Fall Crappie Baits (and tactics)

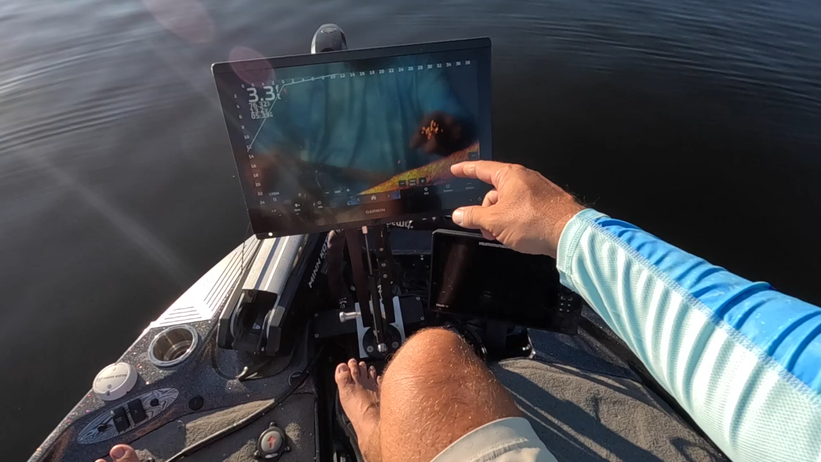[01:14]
school fish right there you guys got them right here check them out i'm telling you right now fall is for everything it doesn't matter why we have a school fish there no idea but those are definitely crappie we've got
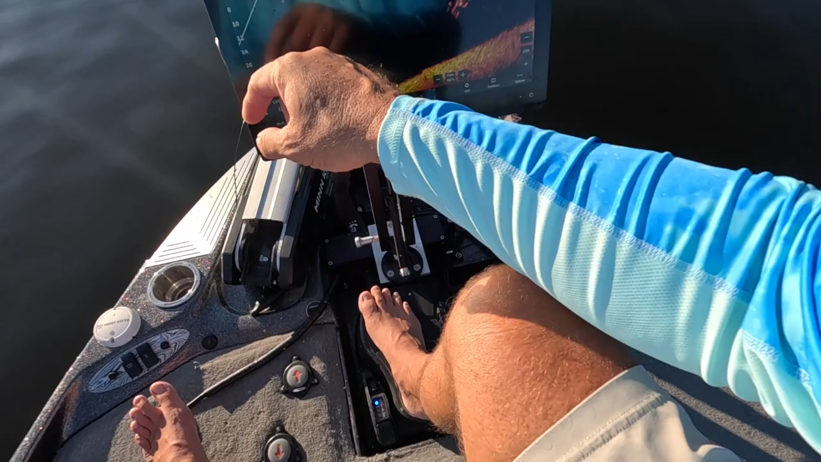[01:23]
76 degree water temperature so the water temperature has definitely gotten cooler this is late in the day now mind you so the sun usually hits it and it warms up but look at these guys 22 feet away and there i am dropping in on them i'm gonna give you guys a really good here see if i can manage this here look at that they're just coming and oh hey we had one right there but i let it go hold on check this out we'll do it again i can't make them hit it but i can tell you i can put it right on them and that was pretty darn close look at those guys must be feeding
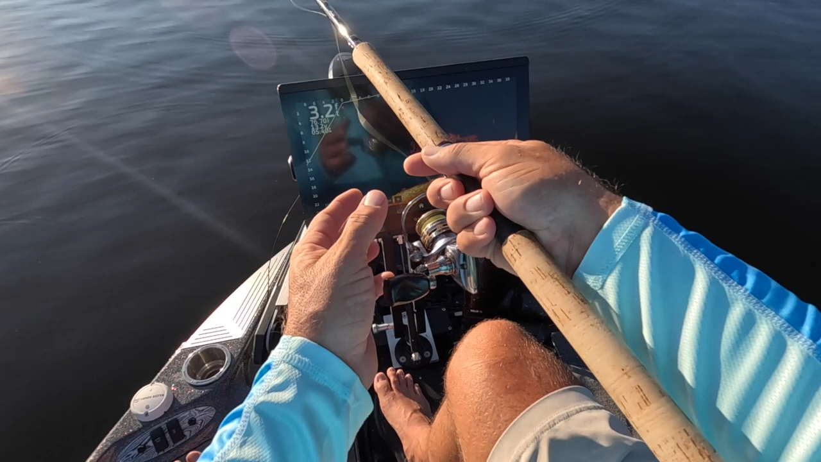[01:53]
on that shad right there that's around the pile this is proof that you can't all catch them all the time but that should be a decent throw yeah it's coming through on the side of them so we won't be able to follow it but there there it is we got one now i barely saw that on live scope guys and i definitely didn't feel it i was playing the fish and the way that he was acting on it it's purely a experiencing out there on the water
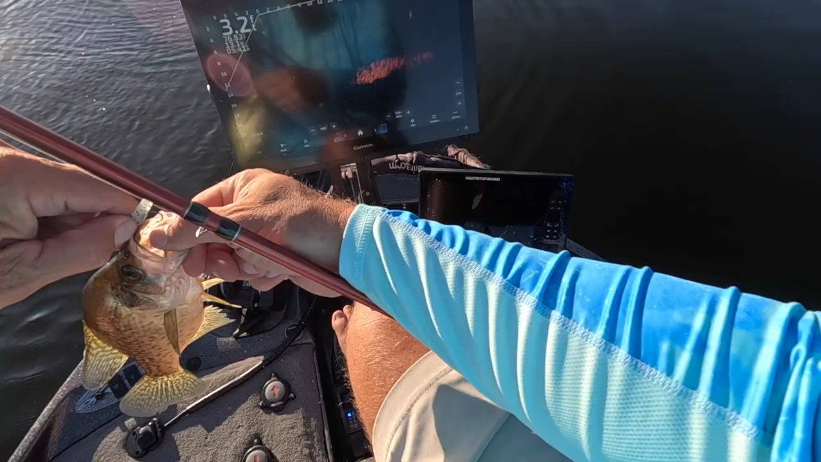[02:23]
when you can pull and not have a bite there good solid fish that is just the uh monkey milk blue monkey milk's been working really good right look at this bay fish crazy the point is is that more time on the water the better off and easier it's going to be on you no doubt about it but in the fall time i'm telling you they're everywhere everywhere everywhere everywhere it
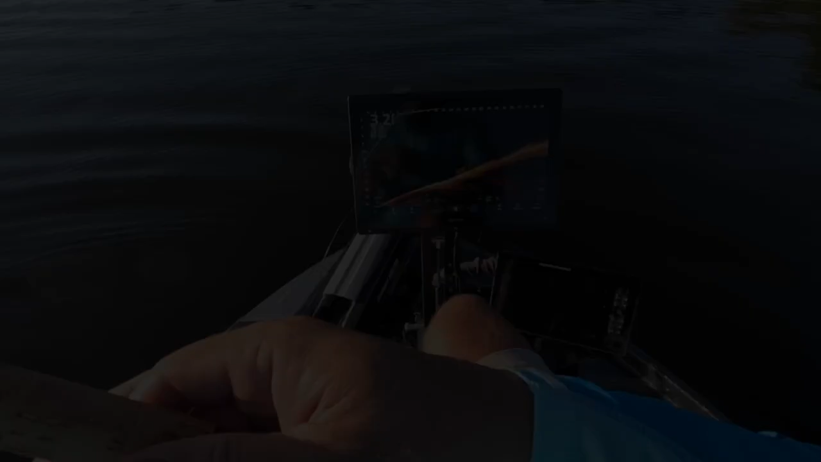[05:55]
now look at this small little group these guys are 20 feet deep look at that release my bait all the time always to be quick about it know where your bait's at i know where it's at now even though i can't see it i know there it is oh baby so you're not going to see your bait all the time you'd love it to be clean but it doesn't happen especially if you're moving around a lot look at this stump here this thing has got some fish around it and sometimes those fish are good so there it is coming in from behind perfect view right here